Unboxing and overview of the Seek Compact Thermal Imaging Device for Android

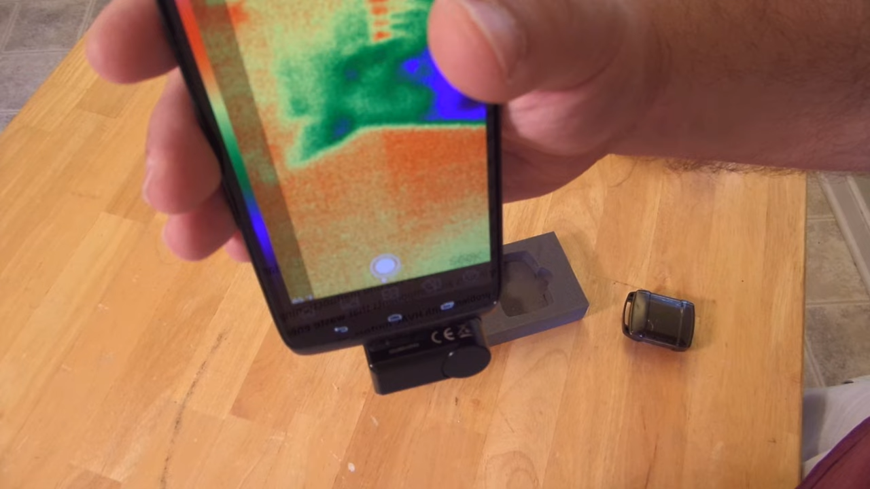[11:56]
see there we're seeing some thermals now you can see my hand
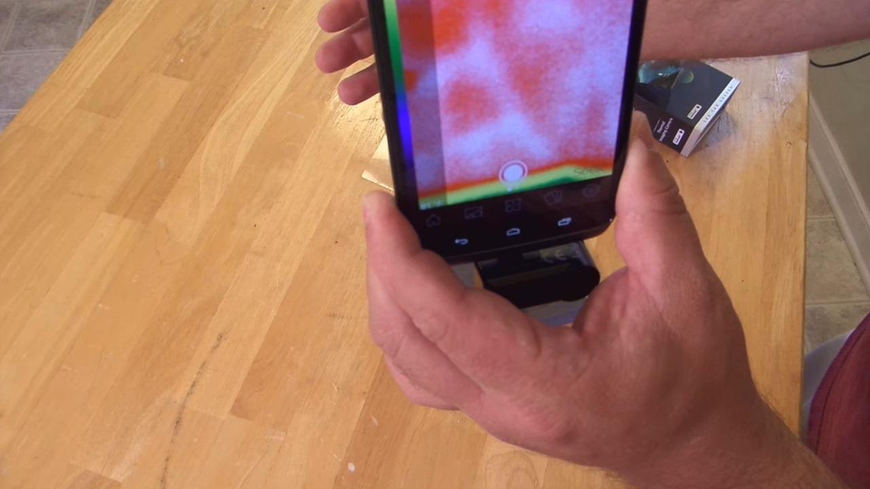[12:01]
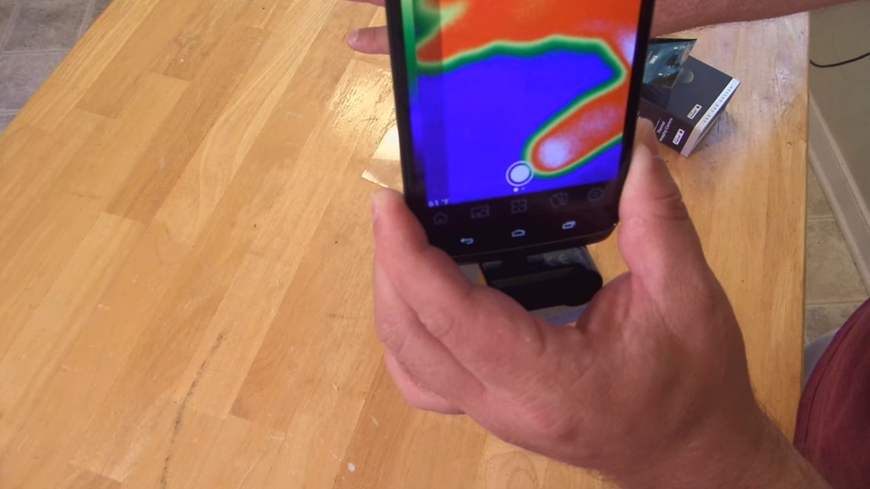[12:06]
pretty cool now obviously i'm not doing the review on video
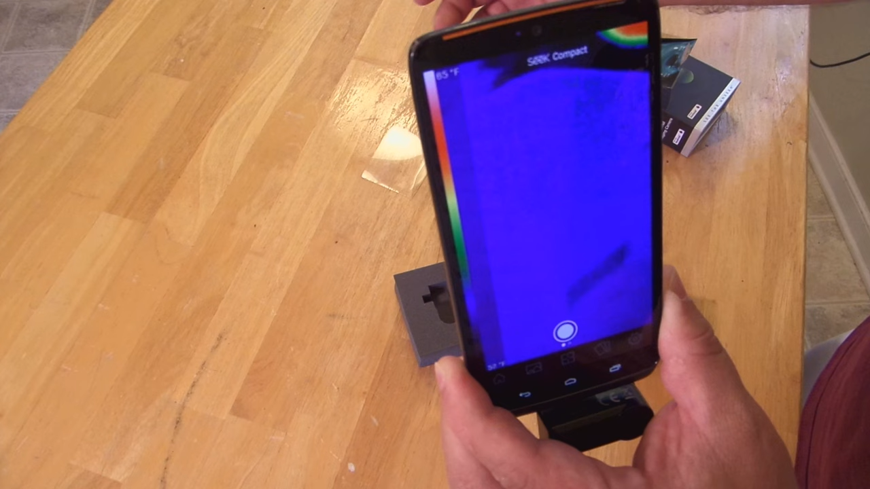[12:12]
and actually you can see right up here tells you the temperature of what you're pointing at
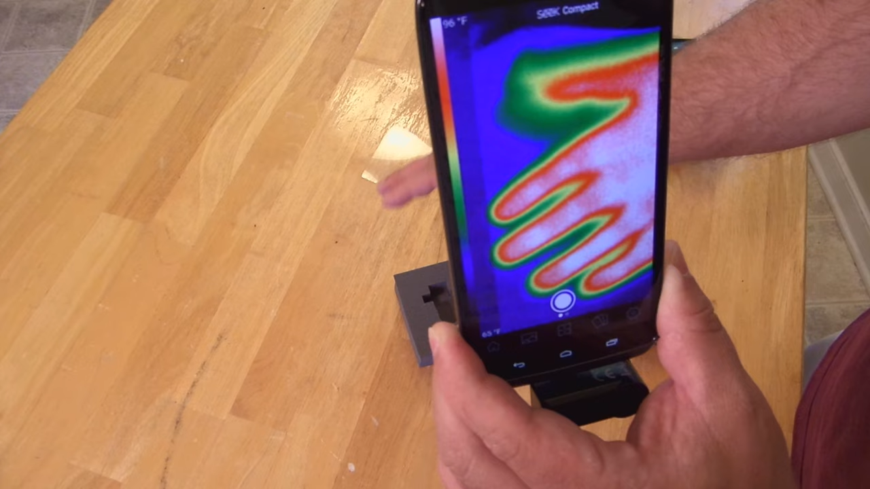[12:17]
On screen: scale top 96°F
that's pretty cool let's see oh god that's hot anyway that's pretty
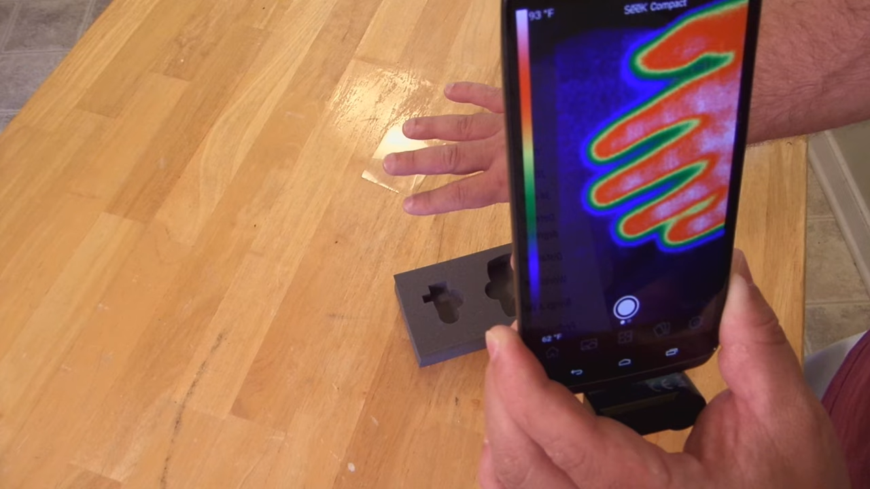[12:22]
On screen: scale top 93°F
cool now mind you there's a lot more to do with this than just you know scan your hand but anyway i i just wanted to show you the beginning of it there will be a